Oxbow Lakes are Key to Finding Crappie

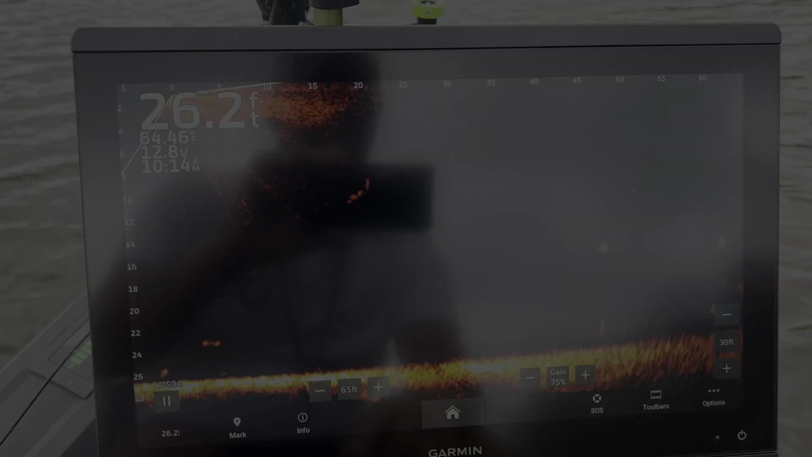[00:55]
On screen: depth 26.2 ft
All I'm doing is running around and I'm panning left to right and I'm looking out in front of him and right there's a crappie sitting there.
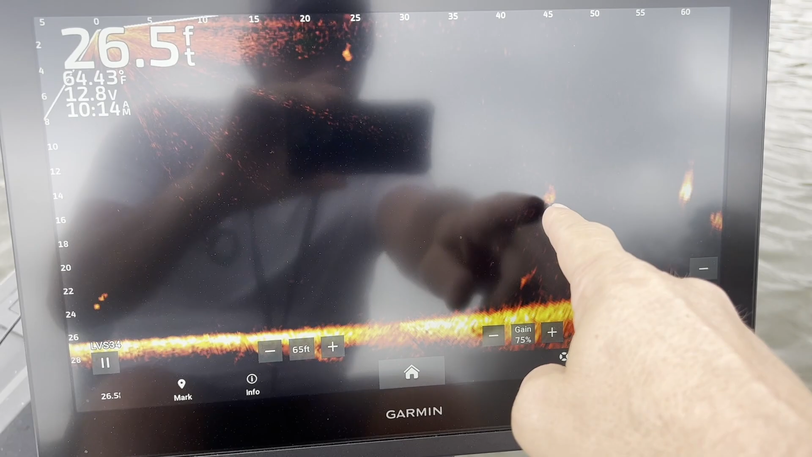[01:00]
On screen: depth 26.5 ft, water 64.43°F
He's at 45 feet out. When he gets about 35, that's when I'm going to start casting.
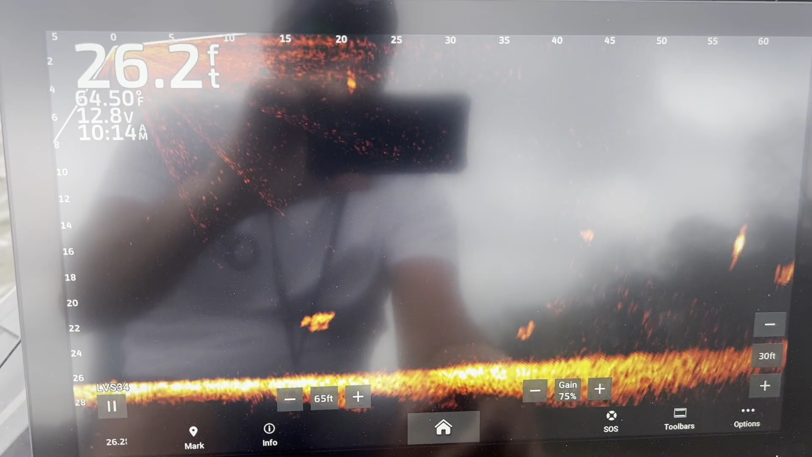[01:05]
On screen: depth 26.2 ft, water 64.50°F
He is 18 foot deep, 42 feet out right now.
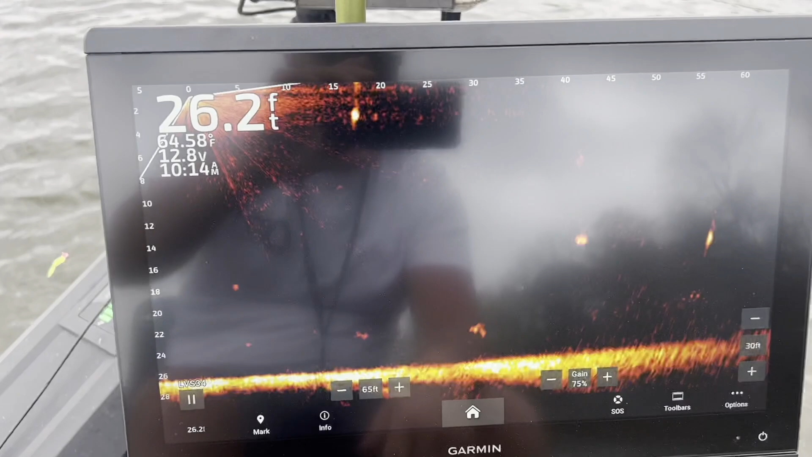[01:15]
On screen: depth 26.2 ft, water 64.58°F
All right, he's at 40 feet right here.
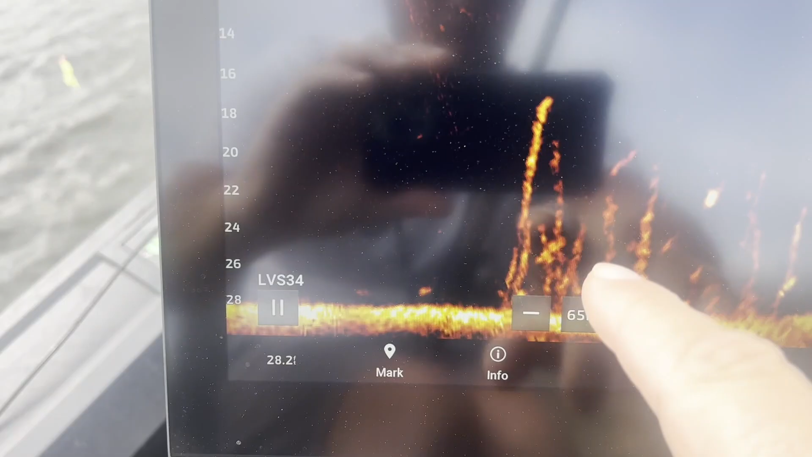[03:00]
Right there you can see a fish swimming through and that other really bright return right there.
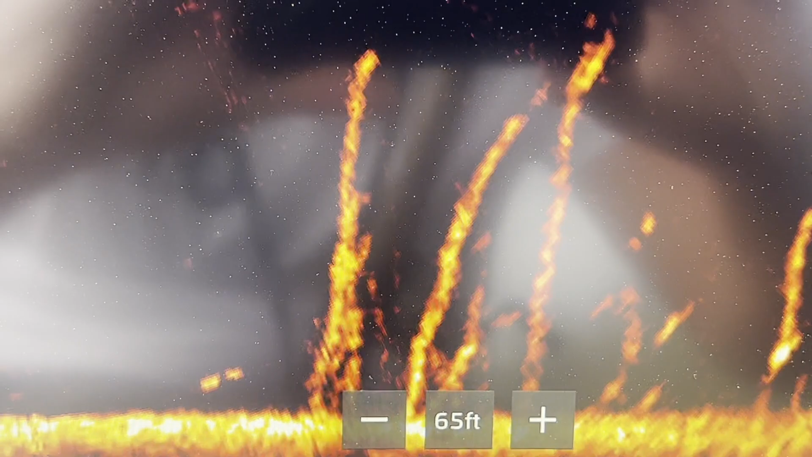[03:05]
There's another one swimming down in there.
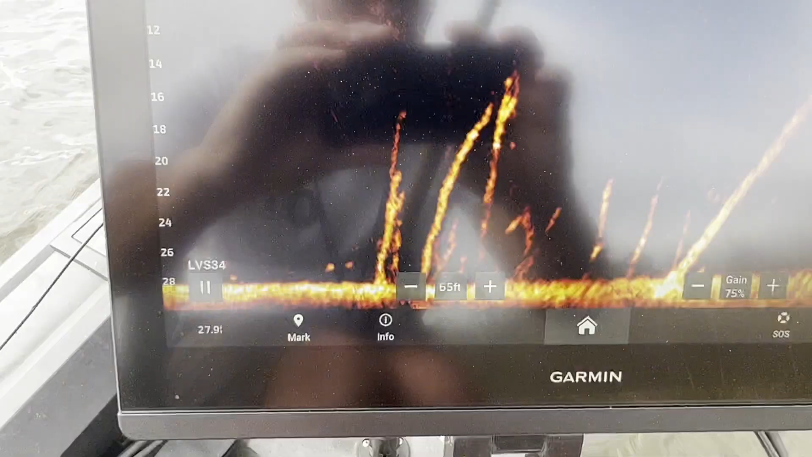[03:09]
That's what we're approaching very slow.
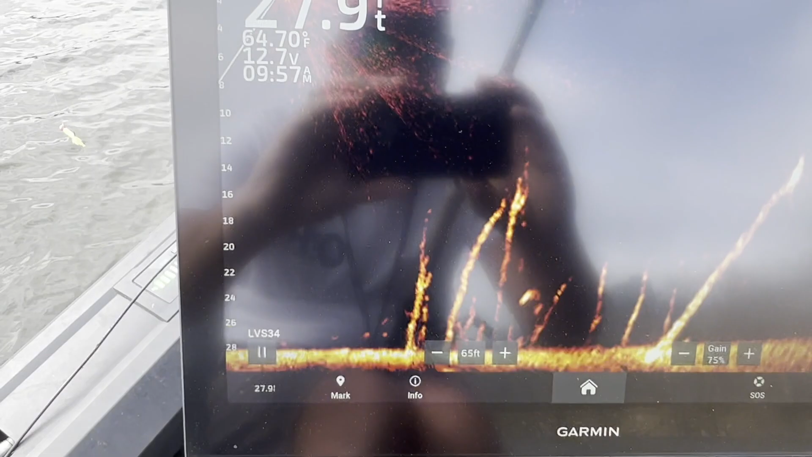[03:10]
Right now they're 20 foot out and I'm looking 30 feet deep
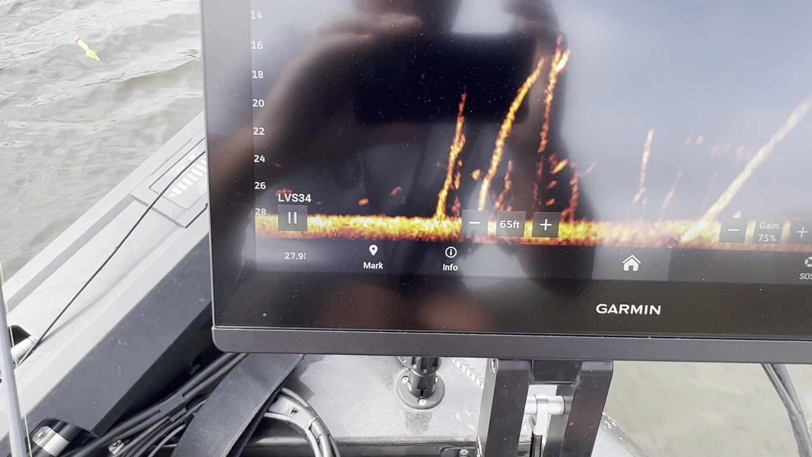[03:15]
and I'm just making a very slow approach to them.
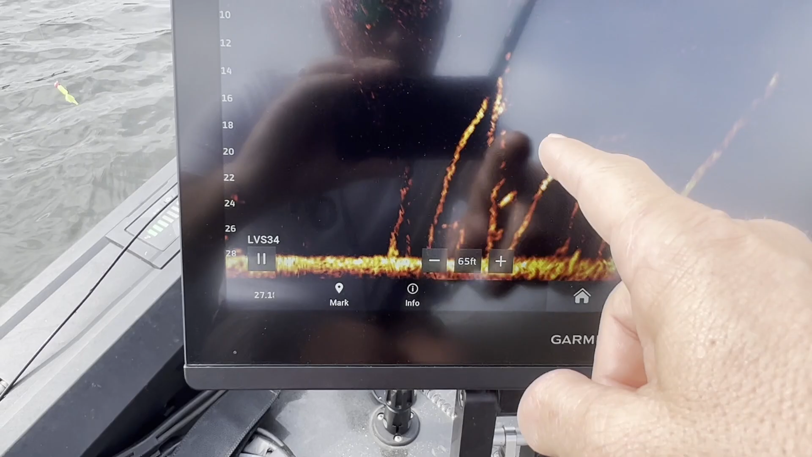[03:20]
I'm going to try to drop straight down in there instead of pitching out and letting it pendle them back because if I do that I'm going to end up getting hung up. But right there that's my target fish.
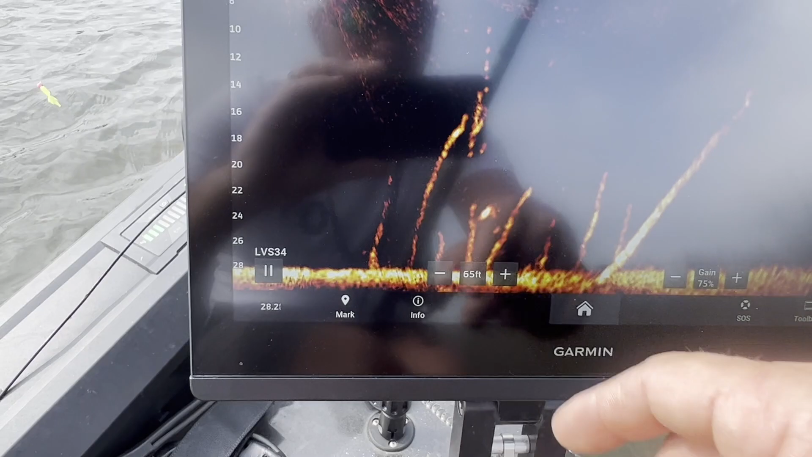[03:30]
Let's get in there and see if we can't get him. He swam to the bottom on me. Switched directions.
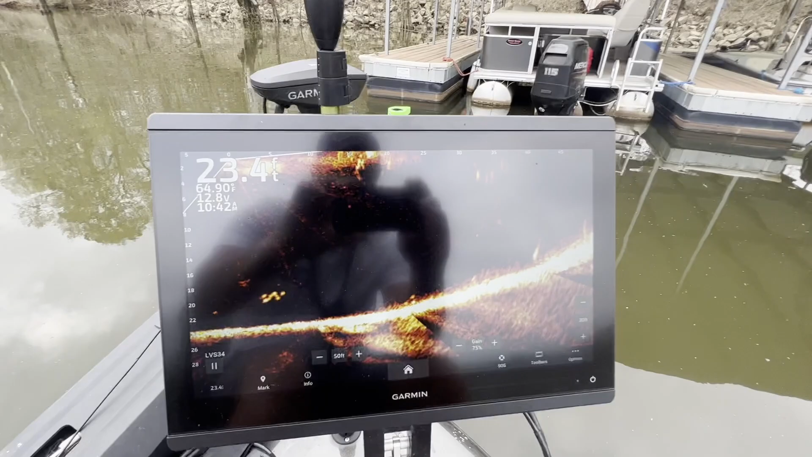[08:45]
On screen: depth 23.4 ft
That right there, there's two more of them.
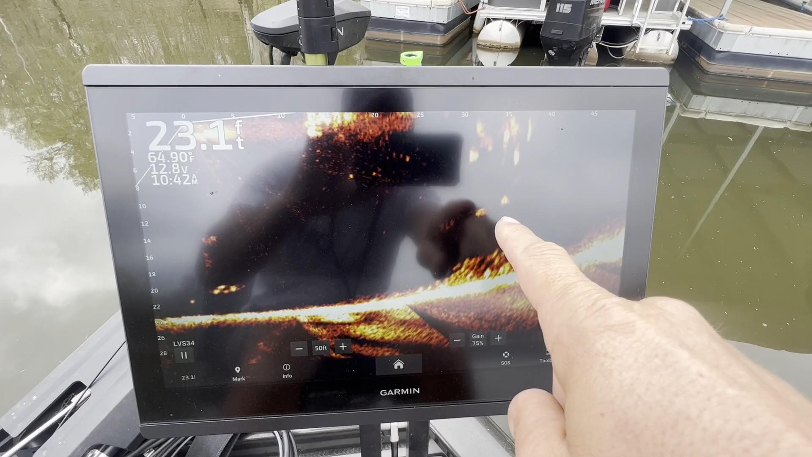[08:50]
On screen: depth 23.1 ft
The same exact size as that last fish and all these up here are crappie too. Every last one of them. This dock is plum loaded down.
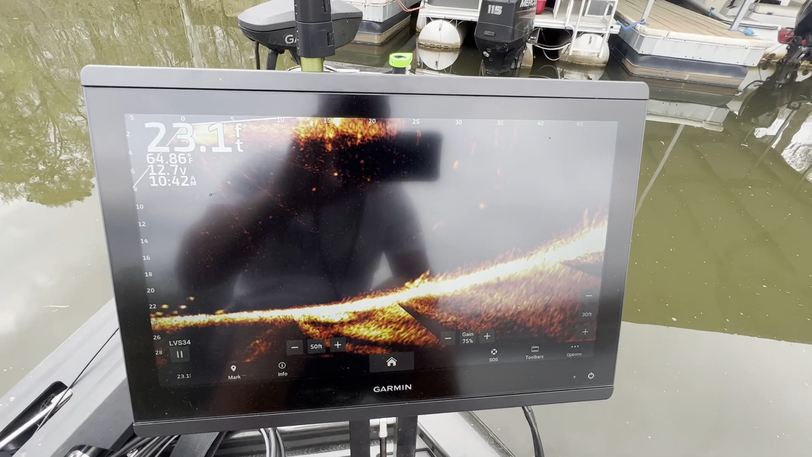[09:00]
On screen: depth 23.1 ft, water 64.86°F
So I'm gonna get back in there and see if I can get another one of them studs right there.